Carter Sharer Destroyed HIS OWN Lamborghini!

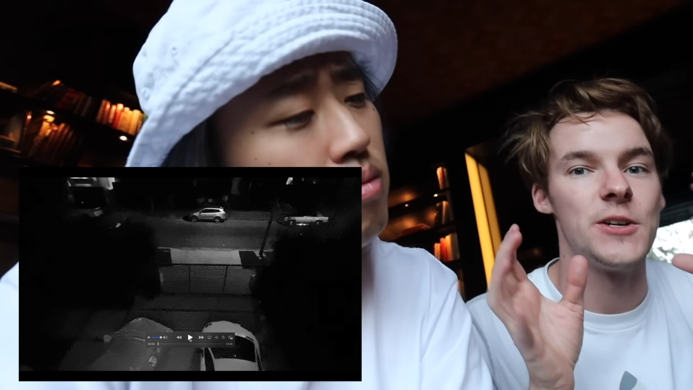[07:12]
this is the security footage that Carter put in his video showing a random mysterious figure spray painting the car. Okay. Right? Security footage. You play it. Nothing happens for a while, but you can scrub through the footage and see this figure right here walk by.
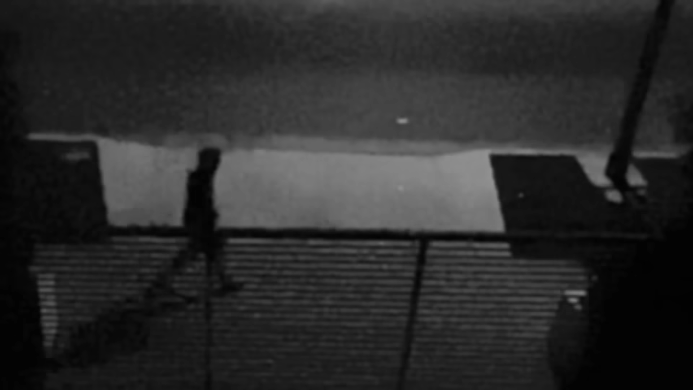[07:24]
This is the figure that he claimed to be the one who did it. Yeah. Ready? Then nothing happens. They walk back across the other way.
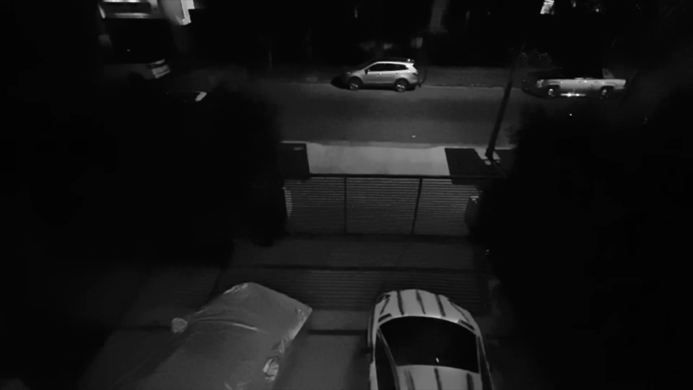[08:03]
Watch this. Ready? Listen. Everybody who's watching, use your ears. Just watch. This is after the figure walked away and left. Hear that? Just listen for a second. And scene.